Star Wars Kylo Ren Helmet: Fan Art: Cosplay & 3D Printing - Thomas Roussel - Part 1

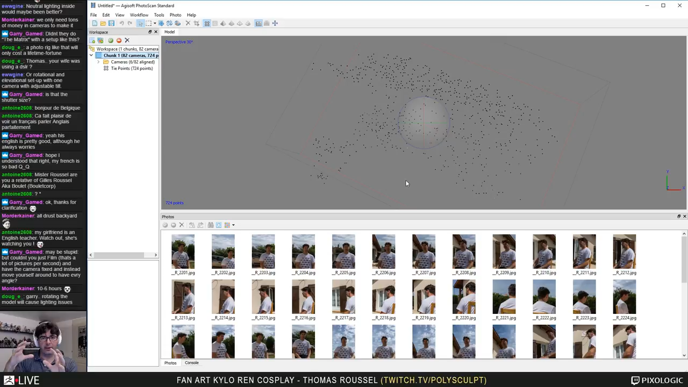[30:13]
you need to be sure about not moving at all when you are rotating, because if you slightly move from back or front of back or the side, or just moving a shoulder or your head, then your model, I mean all the photo, will be misaligned. Then it will be very problematic. Then it doesn't work at all. Then movie, at least for now, it doesn't work at all.
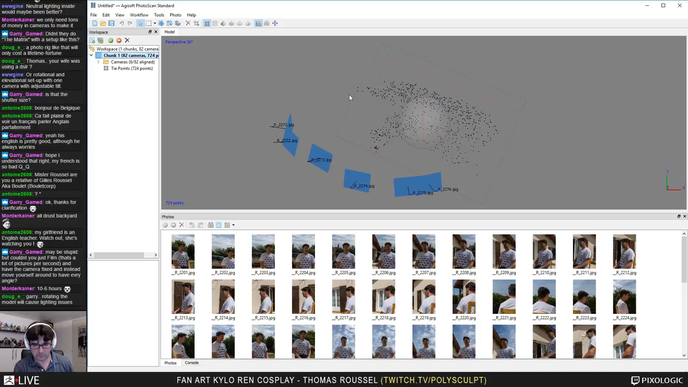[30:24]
Okay. Then right now you see I did this computation in low quality, and I have 1, 2, 3, 4, 5, 6, 7 photos, which doesn't work.
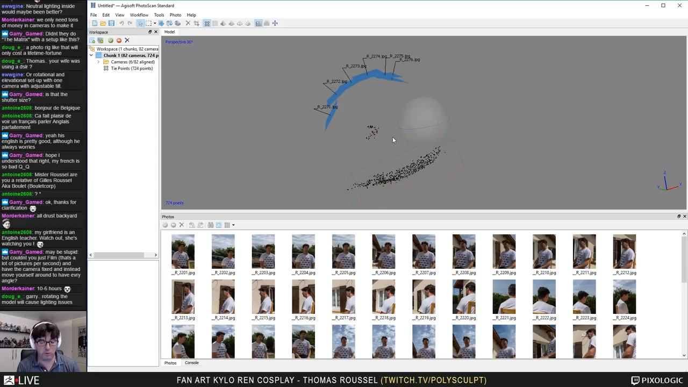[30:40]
When you put something in low quality, you need to have a very, very good scan to have a result.
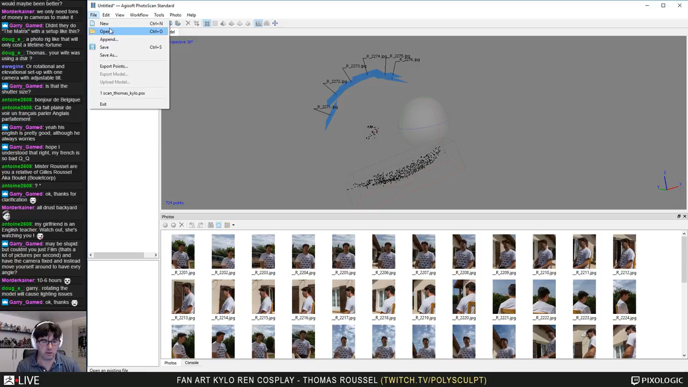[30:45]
Let me just now load this one. Okay. I did the same process. This is exactly the same photos. There is no differences. The only thing is when I computed my process about aligning photo, I did that in the high mode, not the highest, just the high mode. Okay, and you see now for the camera, the alignment of the cameras, I have 82 cameras aligned over 82.
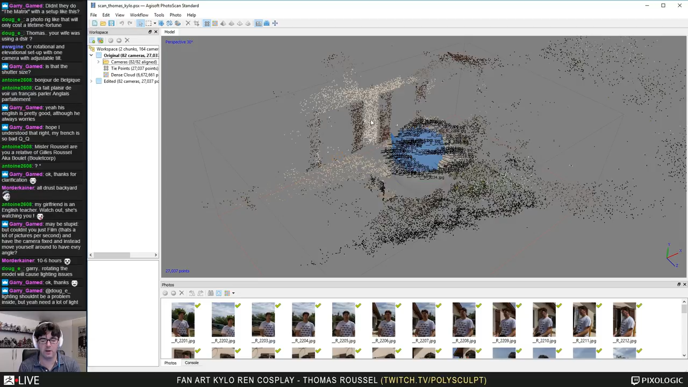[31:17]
Then all my camera have been aligned, and if you are just
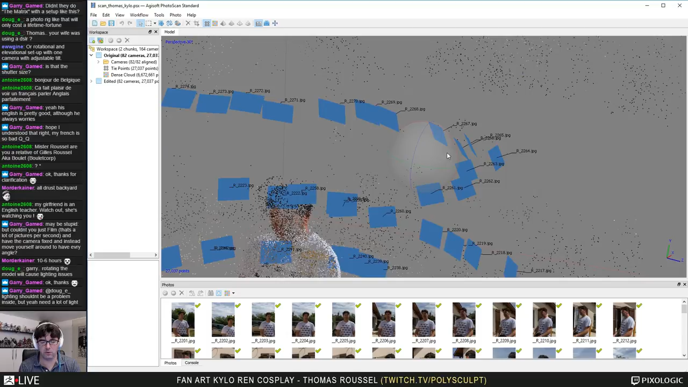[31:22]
zooming in and out, you see right now you can see my face like that, my body, the top part of my body, and you see all the cameras all around.
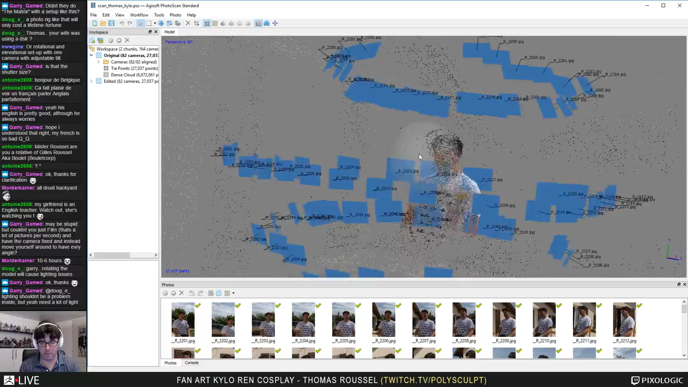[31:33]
Then you see the three circles that my wife did around me,
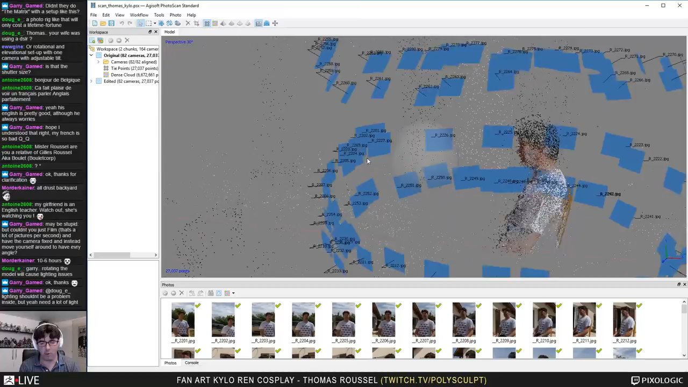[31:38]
and you see that if I'm going on top,
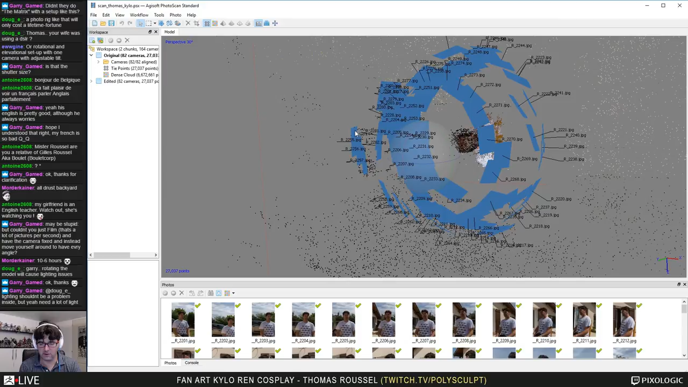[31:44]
that some series of photos have been done more in how do you say that in English, in burst mode, if I'm not wrong. Then it's not very consistent. Also the distance is not the same. If you look about my sphere, you see she's been very way more closer than to me when she was on my back than on the front.
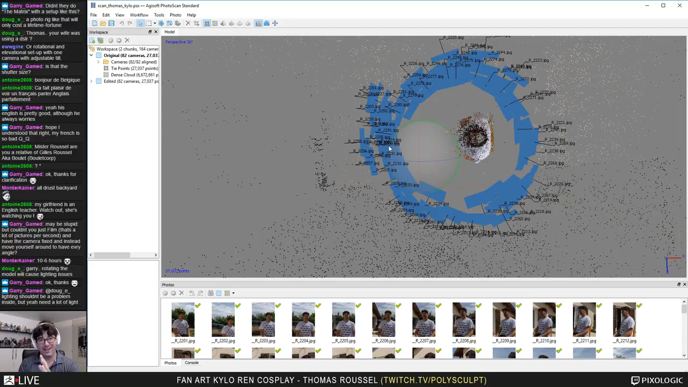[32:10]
Then it's also a risk about having some parts not being in focus. And also the mistake she did, and that you can see in the photos, if you remember, I was slightly blurred because she took the photo while walking and not stopping, taking a photo, walking, stopping, taking a photo. She was walking, and even at 1/200 per second for each photo, which is not that slow, but fast enough, there is still a little bit of blur.
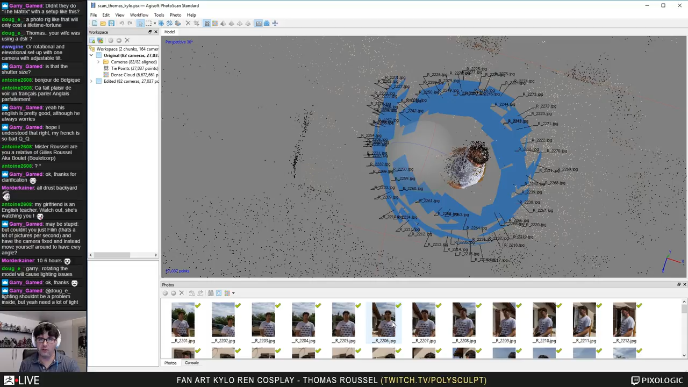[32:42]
Then that's why you need to be very accurate. You need to train yourself. I way more trained than her about doing that.
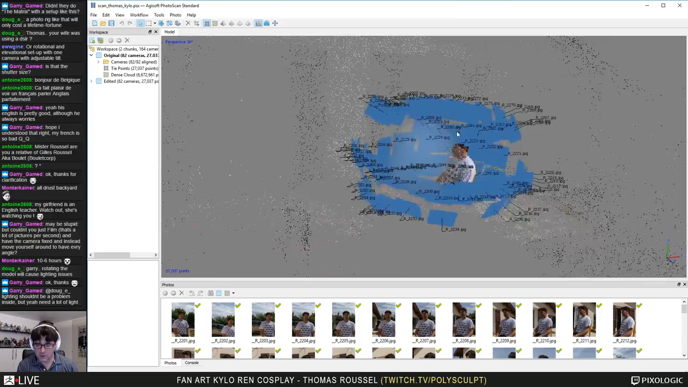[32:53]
Anyway, you see right now the first step of the process is to align all of these photos. And if you take a look, let me zoom in. You see we have right now a kind of evaluation of what is a scan. And you see there is right now here a kind of ghost of my head. And this ghost is because there is at least one or two photos which may be close together, at least a series of photos which are not well aligned.
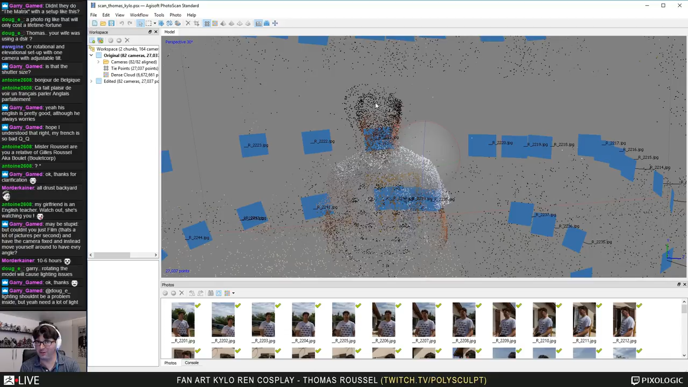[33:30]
Then perhaps at the highest mode, it will fix the problem. To be honest, I'm a lot honest when because I'm always saying to be honest, sorry. I'm not looking about very accurate stuff. Then as soon as you have this scan,
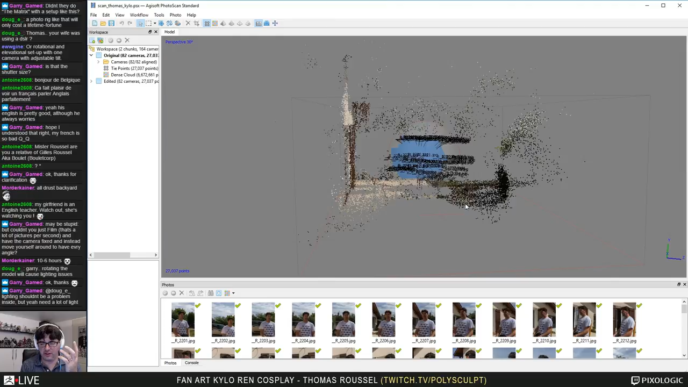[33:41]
and you see right now, I have a big, big part around me, which is a part of my house. There is a part of my car behind.
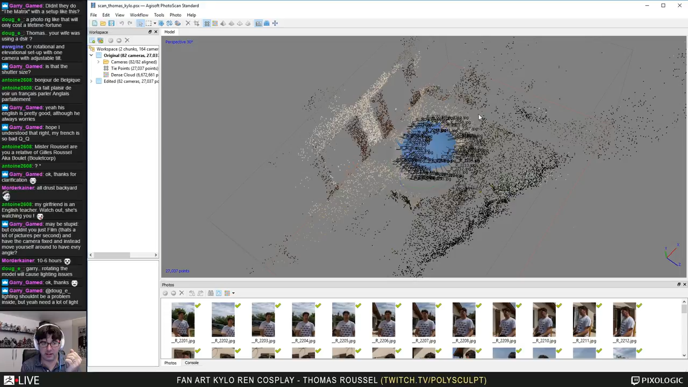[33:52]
Then because when I ask the software to compute this alignment of photo, it build cloud points, point clouds, cloud points. Sorry,
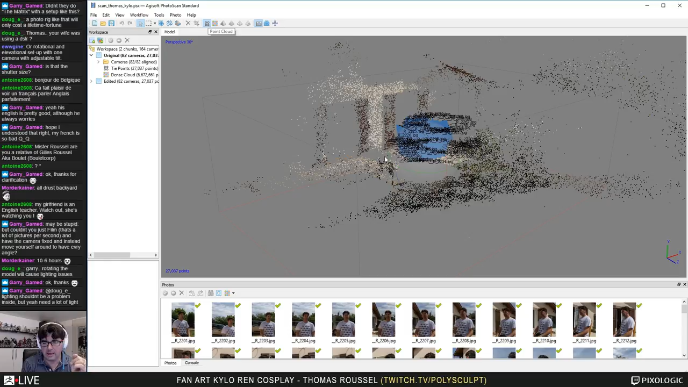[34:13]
yeah, point cloud of my model, but it doesn't know where I need to stop. That's why you have this kind of boundary box that you can resize. Oops, sorry, I don't like the navigation in this software.
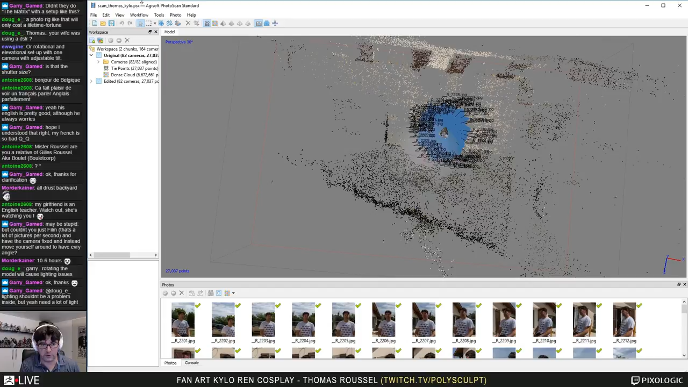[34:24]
Then you have this tool where you can say, okay, I just want to work on this box. Then when you will do your computation,
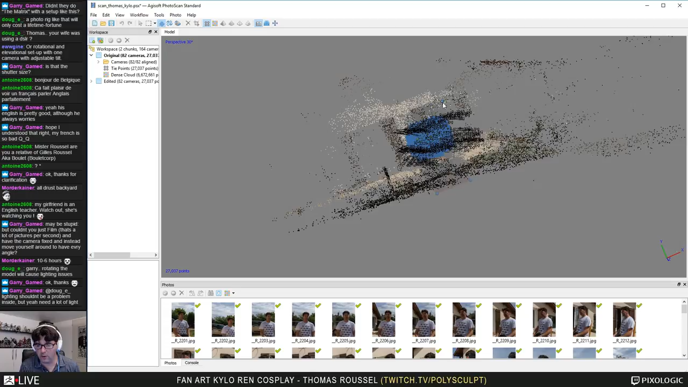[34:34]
it will just work on this volume and won't consider what is outside.
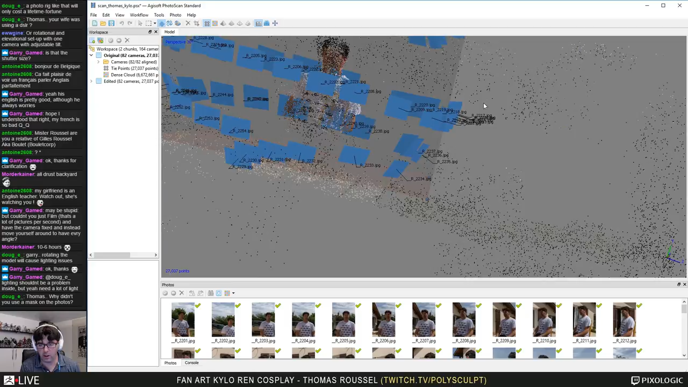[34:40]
Then it will avoid having extra computing of your model, which takes, again, like I said, a lot of time.
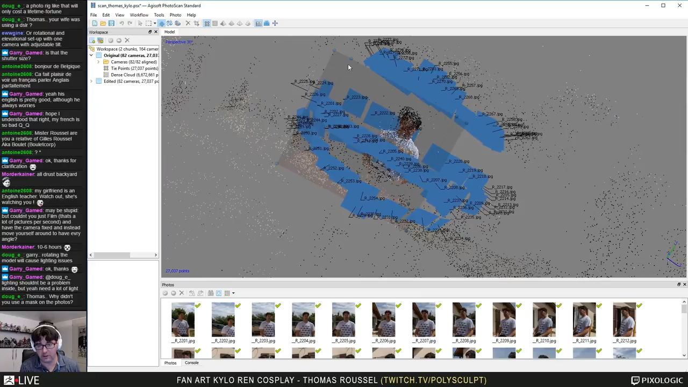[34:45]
Okay.
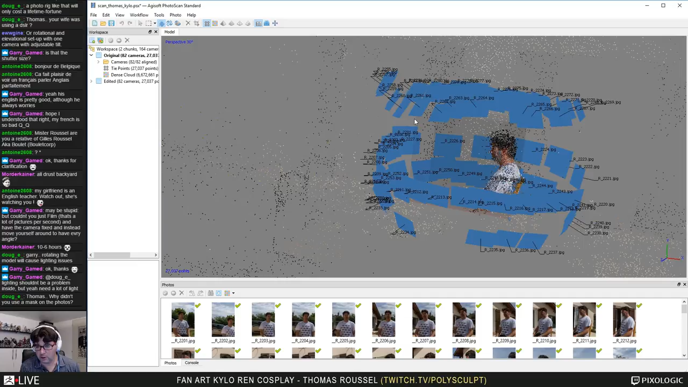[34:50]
You can hide as well the cameras to have a better view.
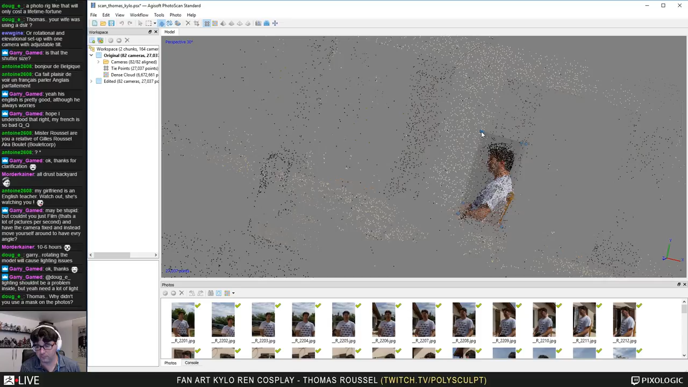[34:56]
Like that.
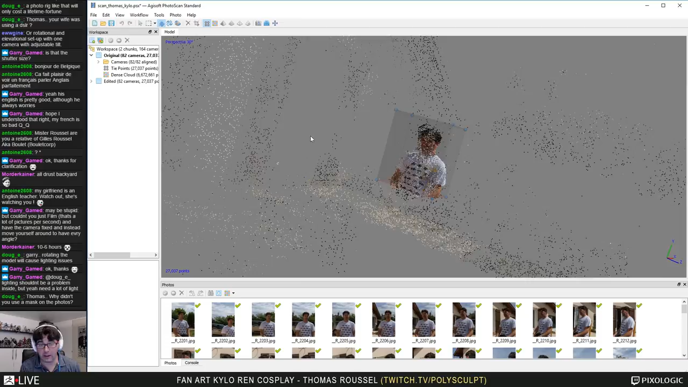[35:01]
Then the next step that I won't do, sorry, because again, this is very long. On my chunk, I will do process and I will, you can optimize the camera, but for what I want to do, I don't care. I will build the dense cloud, meaning that based on now this camera, which has been well aligned, that I define this area, you can ask about computing really very,